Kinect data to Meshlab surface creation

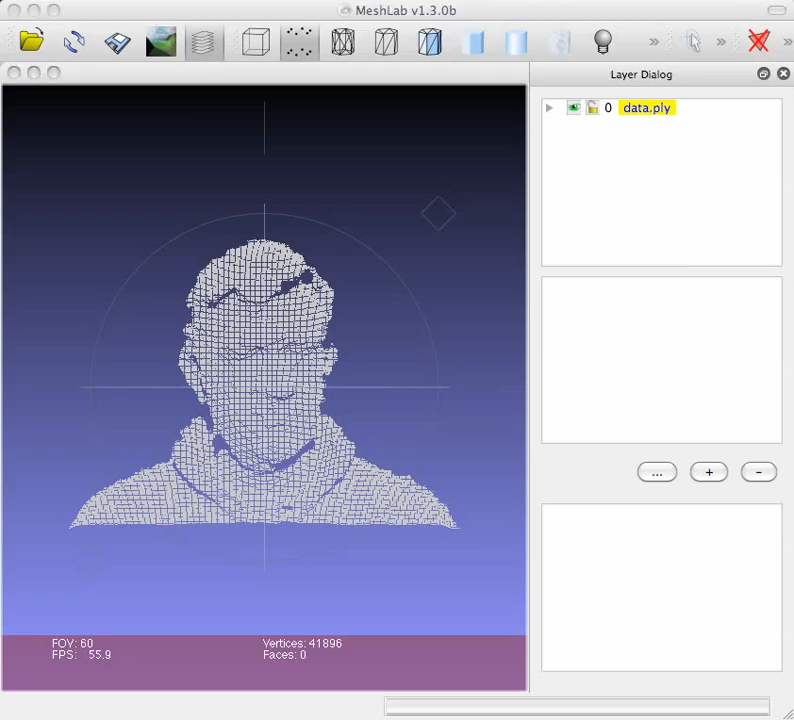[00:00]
Hi, so this is me again in 3D. This is the raw point cloud extracted from the connect data within open frameworks. You can see there are no faces. Now I've been experimenting with MeshLab and actually it's quite difficult to generate the meshes
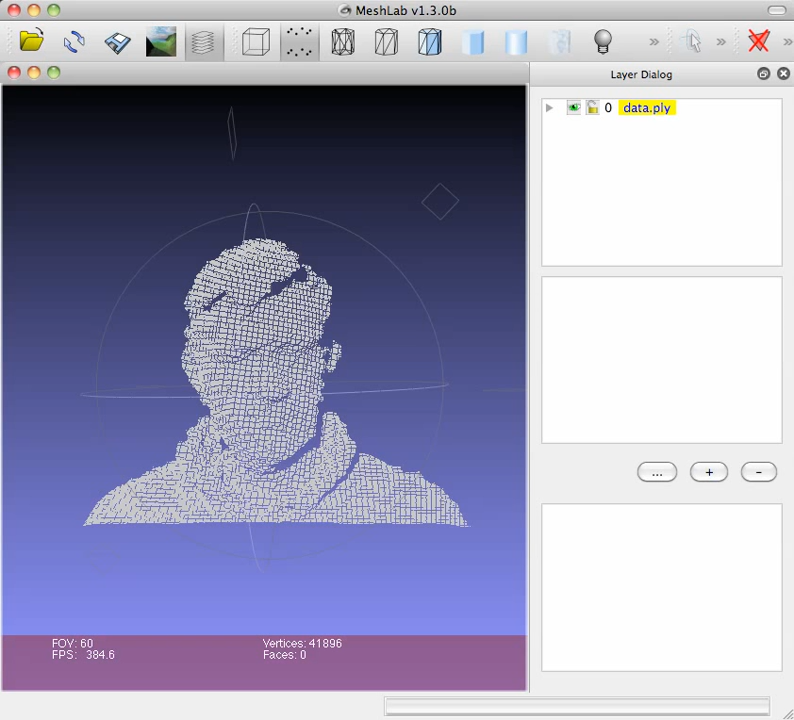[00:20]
or to find out how to generate the meshes.
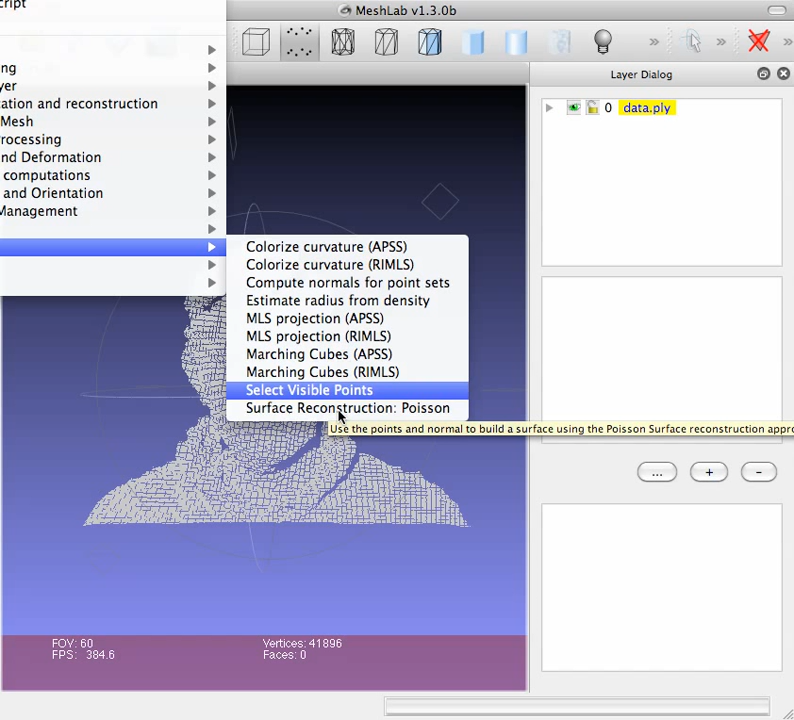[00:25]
Down here you have surface reconstruction that seems like the logic way to do it. If you do that it gets crazy very very quickly.
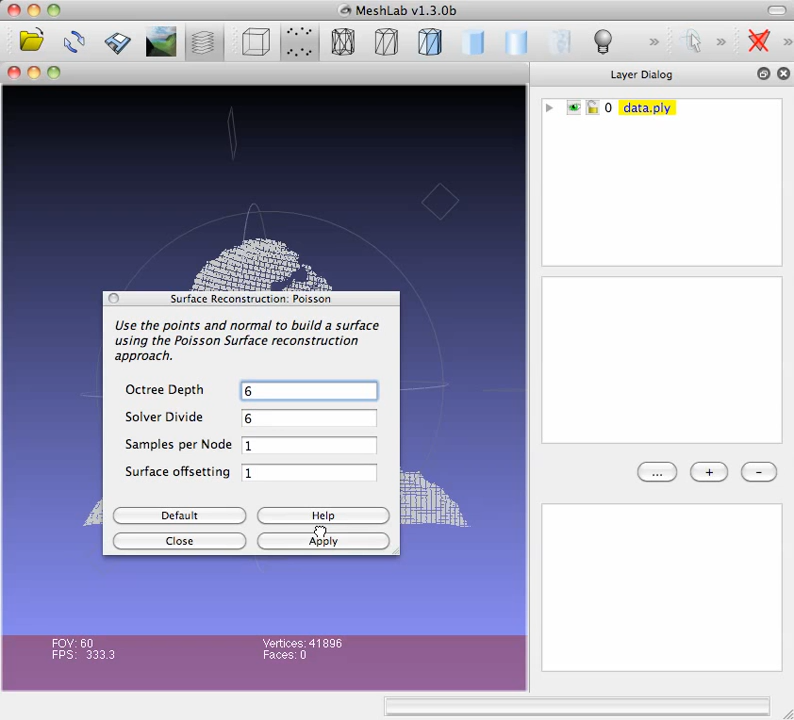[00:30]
You get a very funny mesh. It's sticking out the back and if you're dated anyway a little bit complicated it gets very very bizarre. So what you can do is I just reload that data again.
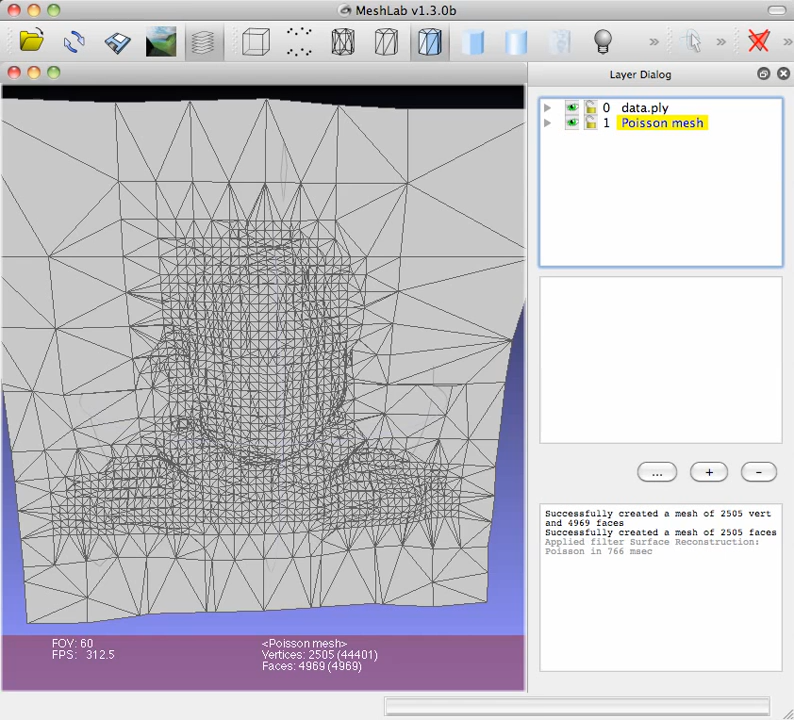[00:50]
Go to filters, point set, I find this marching cubes option here seems to be pretty good actually.
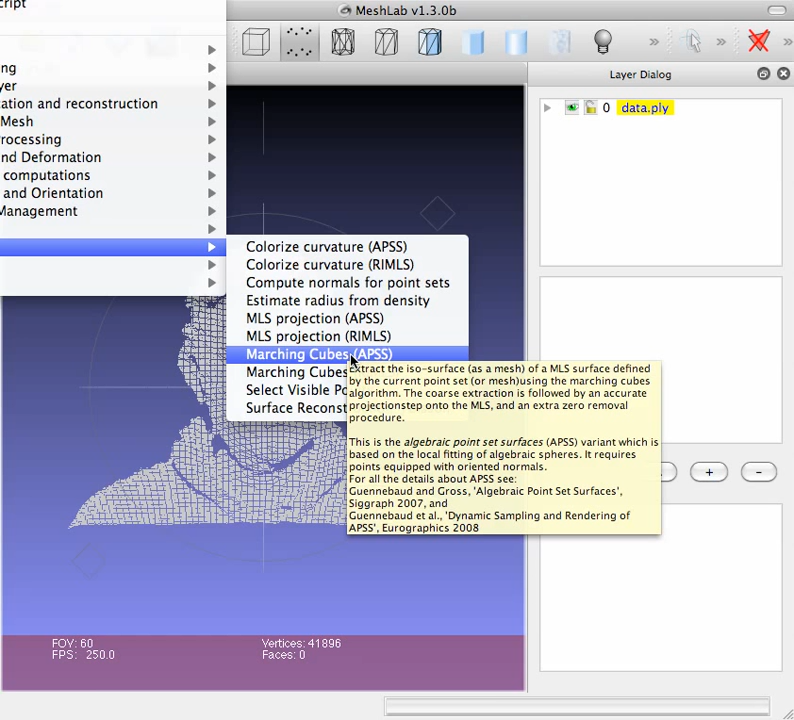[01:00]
So you can increase the scale say to 4 and 10 degrees of resolution down if you wish.
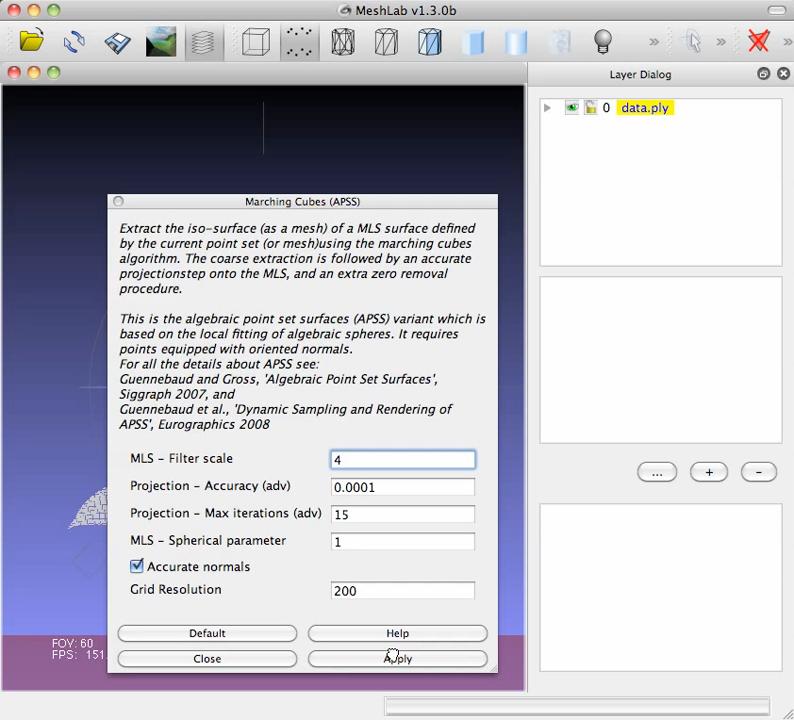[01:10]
And if you look at the rendered data
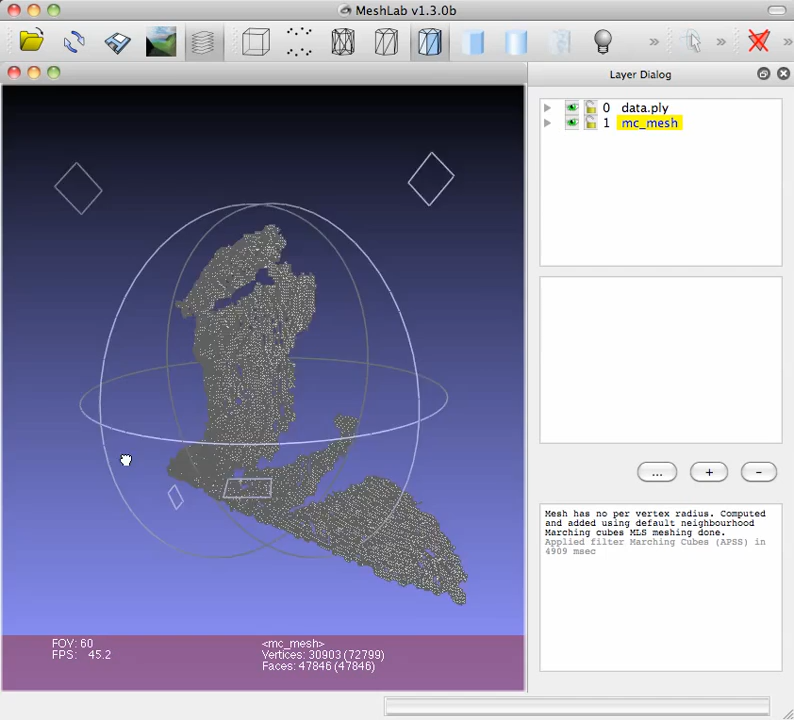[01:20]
it doesn't create any crazy faces.
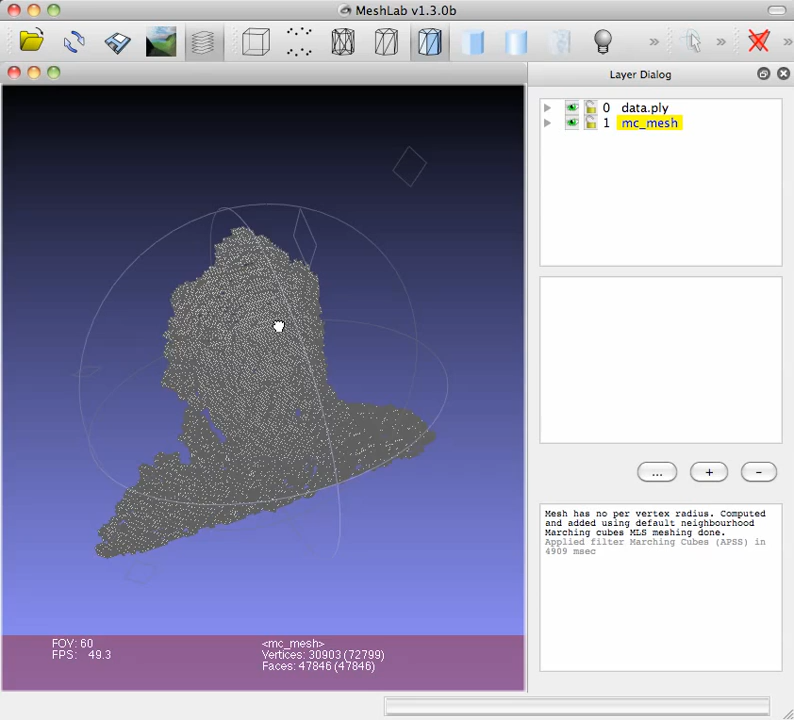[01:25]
It basically just creates faces within to itself.
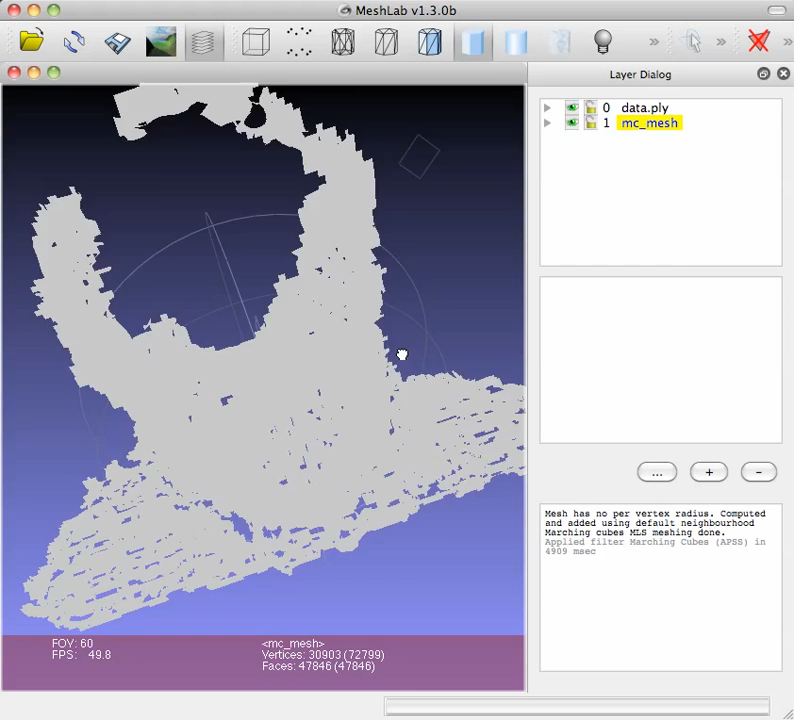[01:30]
A bit of lighting there.
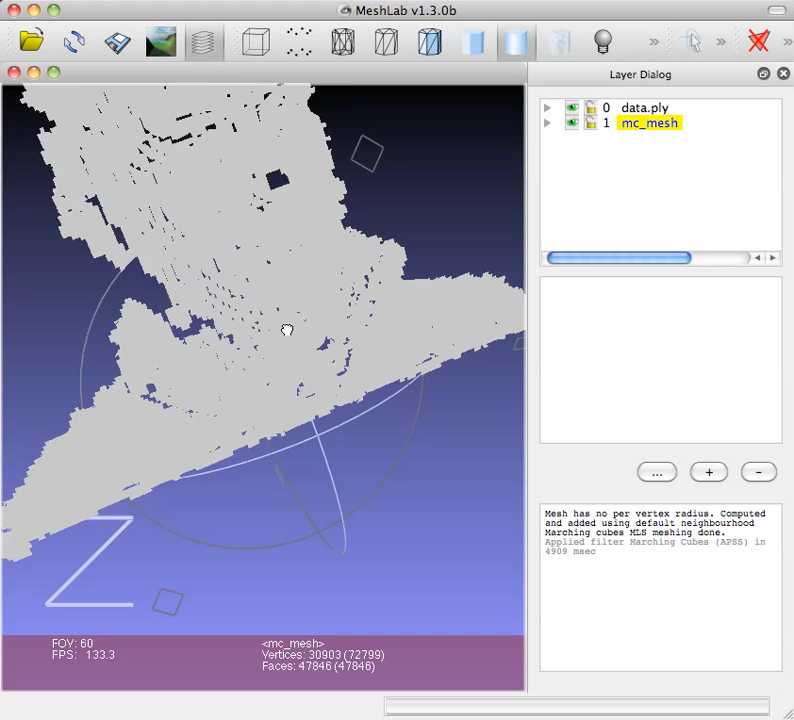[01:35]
A bit more work required. Now to figure out surface lighting. There you go. You can still see the resolution there in a single layer. Because obviously the data being generated is a series of fixed distances. So the resolution might be 5 centimeters or 50 centimeters, 53 centimeters, 57 centimeters,
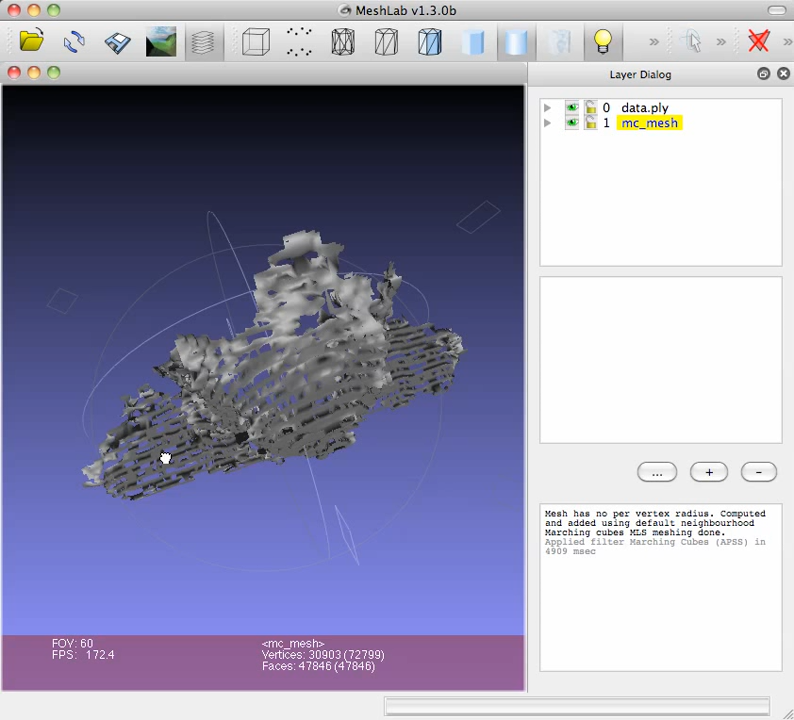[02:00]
62, 64, whatever etc. And then the resolution decreases as the distance increases. So that basically is how to generate a face.